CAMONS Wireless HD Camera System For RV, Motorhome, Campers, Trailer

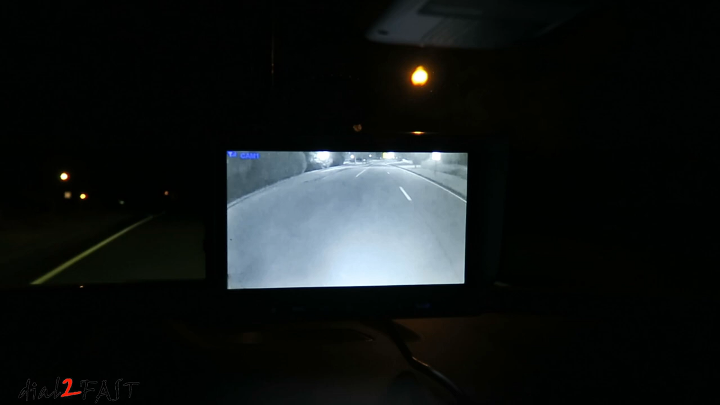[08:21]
As you can see, the night vision works very well. This is very helpful if you're backing up a night. Here's what it looks like with the camera view.
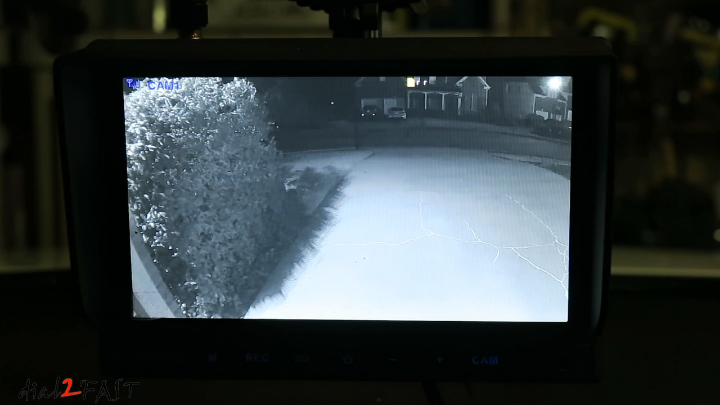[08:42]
You can turn on parking guidelines if you want. To do that, press the menu button. Scroll over. To system.
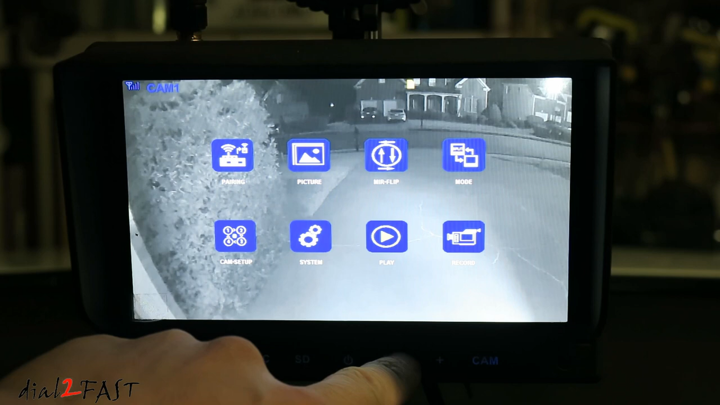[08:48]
Select it. Here you see the parking guideline. Press record to select it.
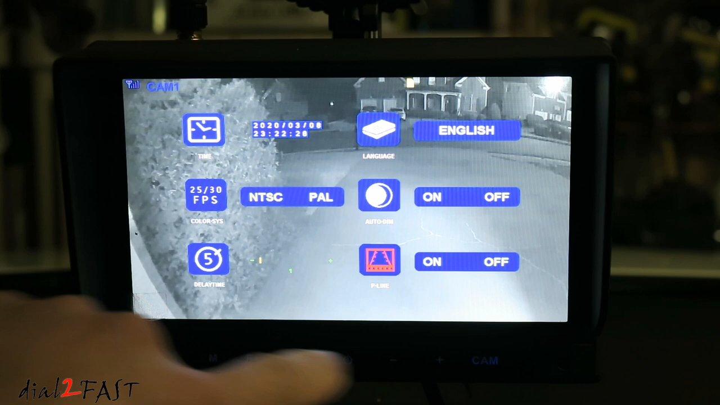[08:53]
Use a plus and minus sign to toggle. Press record to save it. Menu to exit. Now you see the parking guideline. Now to use the guideline effectively, what you want to do is first set the angle of the camera.